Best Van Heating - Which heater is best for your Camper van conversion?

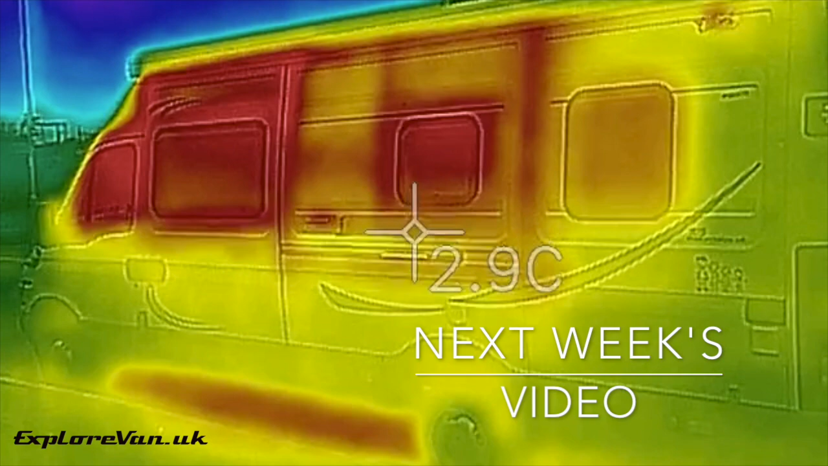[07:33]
On screen: spot 2.9°C
Watch out for next week's video where we use a thermal imaging camera to check out the insulation of the van and show the importance of windscreen covers.